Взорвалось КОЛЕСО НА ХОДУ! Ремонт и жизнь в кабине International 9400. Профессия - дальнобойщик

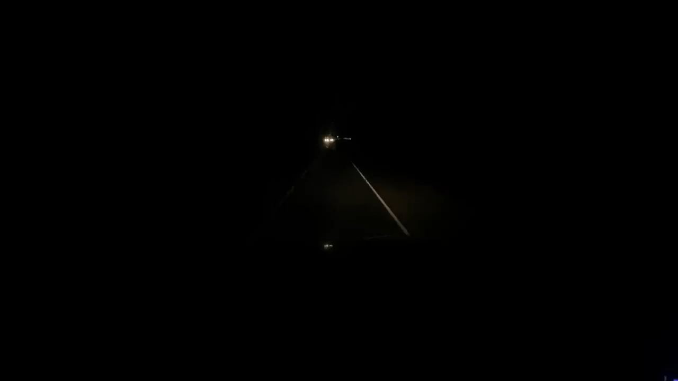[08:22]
Ну камера почему-то вообще темнит. Так-то я вижу, куда еду, конечно. Ну ладно, фары должны новые прийти.